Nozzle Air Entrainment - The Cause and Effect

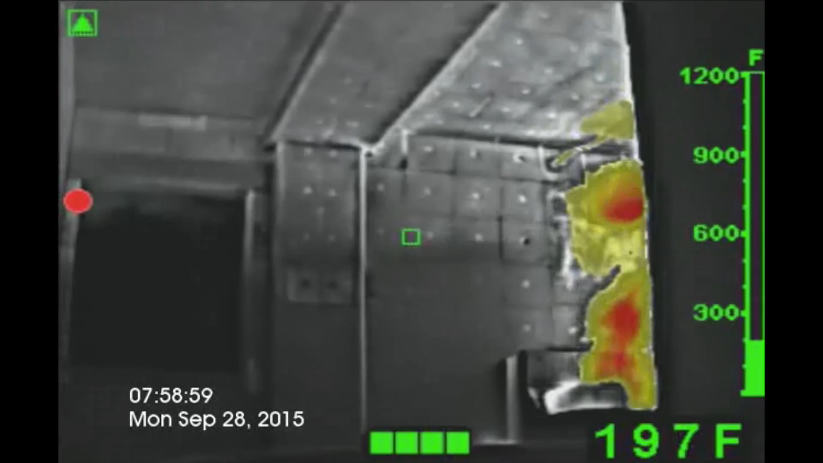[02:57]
On screen: spot 197°F
And our job as firefighters is we want to try to cool those gases down,
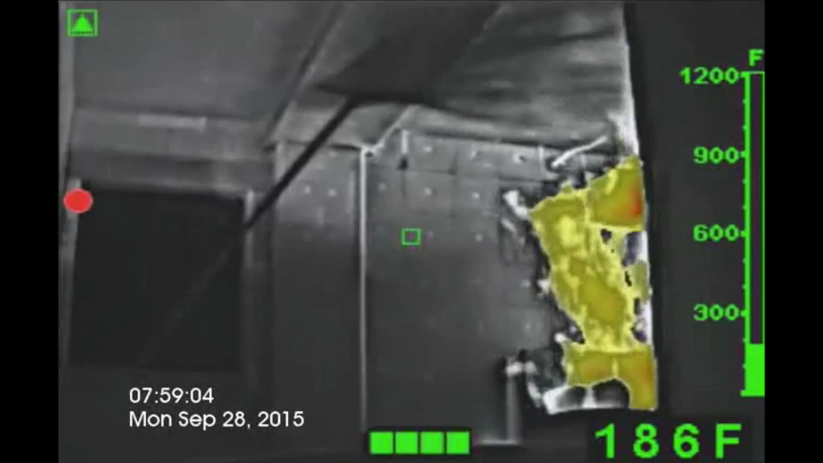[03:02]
On screen: spot 186°F, scale top 1200°F
which makes the space more tenable, more survivable for our victims. And the way we typically do that is with a straight stream. So we spray a straight stream at the ceiling,
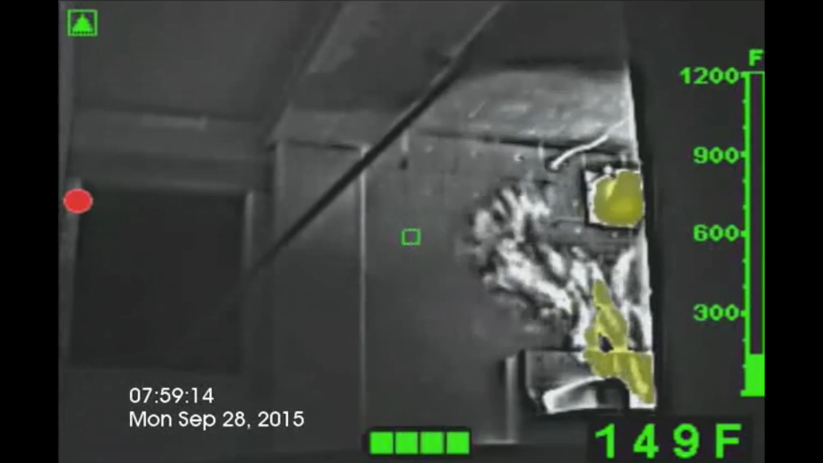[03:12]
On screen: spot 149°F
and what that enables water to do is kind of ricochet off the ceiling, rain down through those gases, and cool and contract those gases.
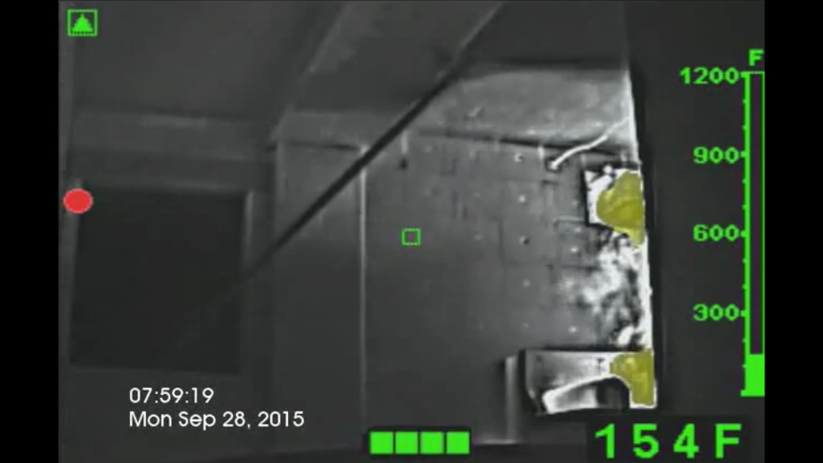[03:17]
On screen: spot 154°F
So those gases will lift, which provides more survivable space. If we put a 30-degree or a full fog pattern and actually flow water, not pencil or pulse,
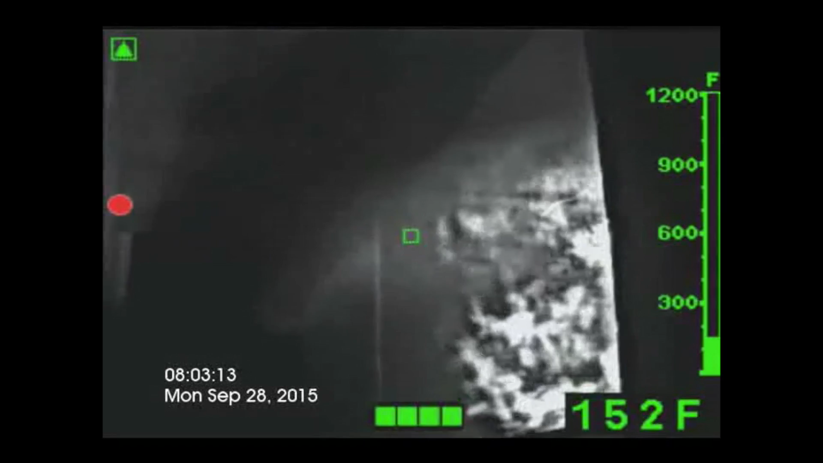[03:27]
On screen: spot 152°F
but actually flow water, we can create a tremendous amount of steam conversion,
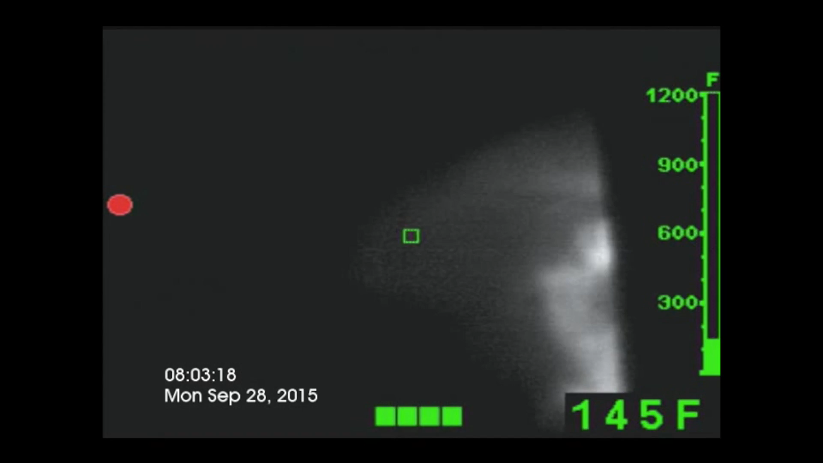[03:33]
On screen: spot 145°F
and we can create a lot of overpressurization, which creates a lot of turbulence and moves that neutral plane,
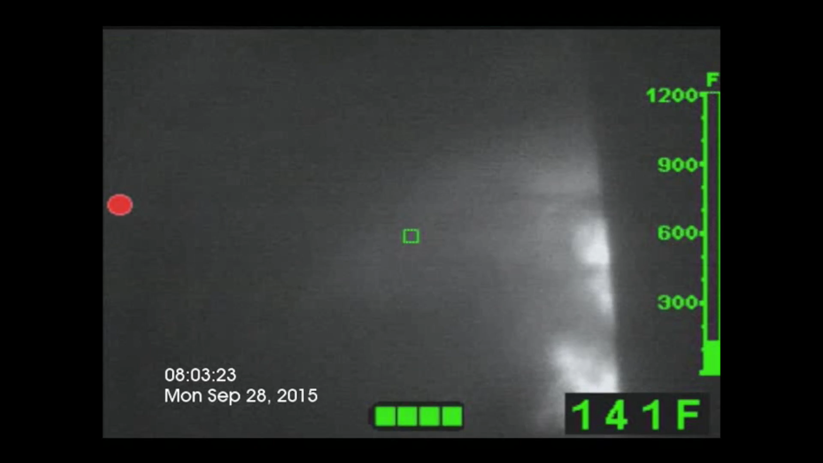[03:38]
On screen: spot 141°F
kind of pushes everything down into the room.
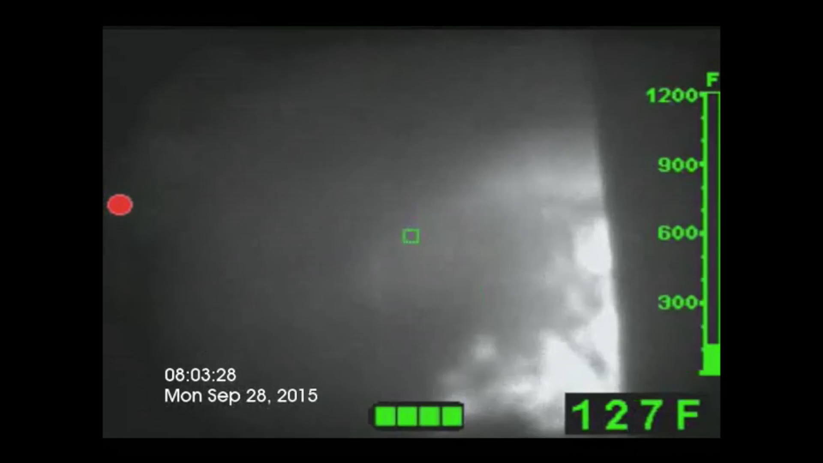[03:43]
On screen: spot 127°F
You know this as a firefighter because most of you have probably done it before, and you realize that that steam and pressure kind of pushes down on you and becomes really uncomfortable.
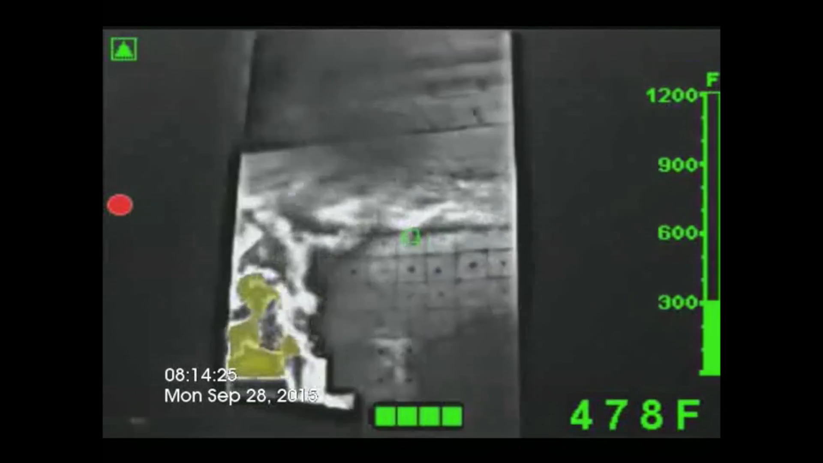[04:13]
On screen: spot 478°F
So the water stream is being applied from your left into the room, and take a look at the flames.
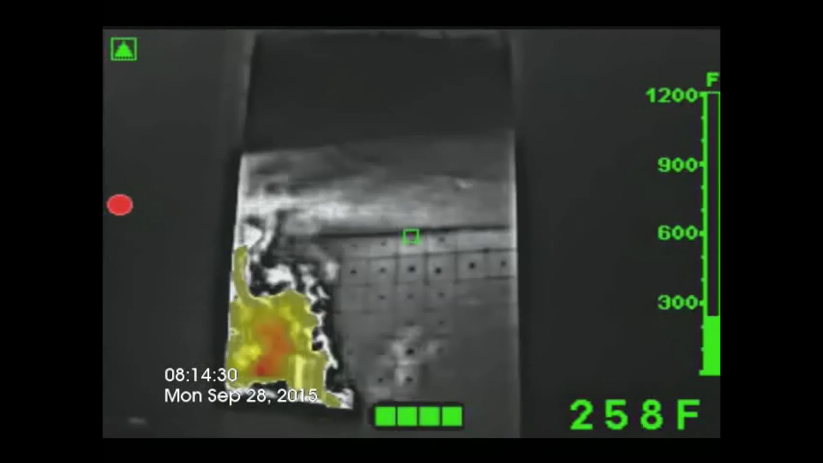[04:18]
On screen: spot 258°F
Even though this is gas-fed, it still gives you a good indication as to how this turbulence is created.
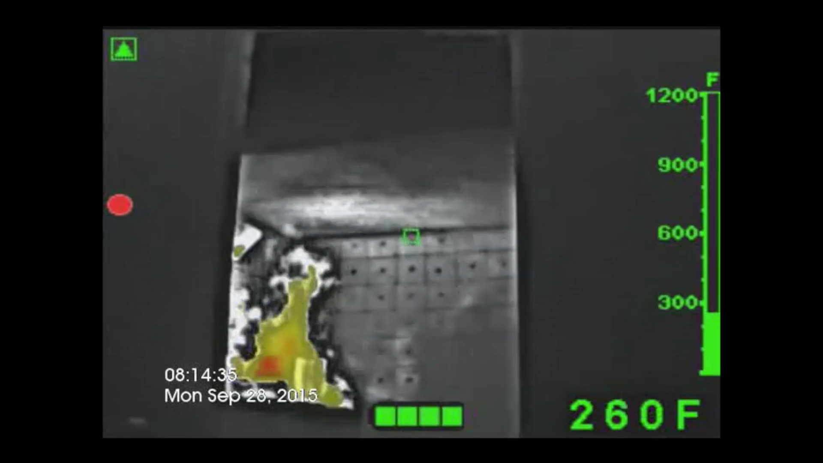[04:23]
On screen: spot 260°F
So you can see the flames start to spiral due to the air movement from that stream.
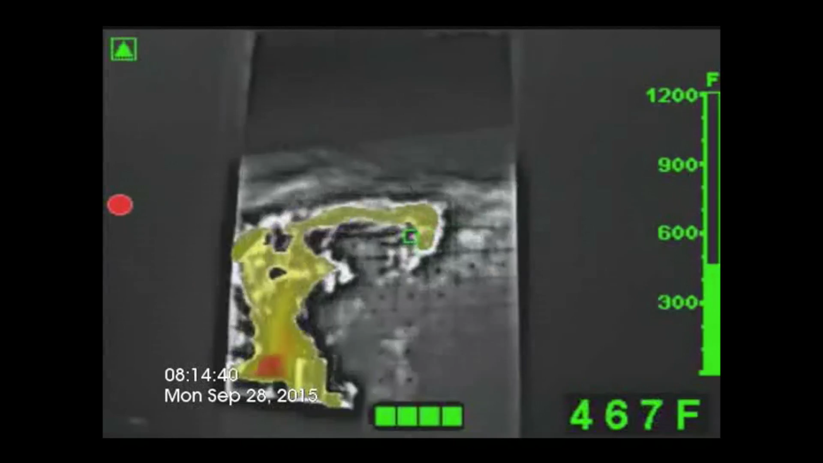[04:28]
On screen: spot 467°F
This is a 30-degree fog pattern, so probably moving upwards of 6,000 cubic feet per minute of air.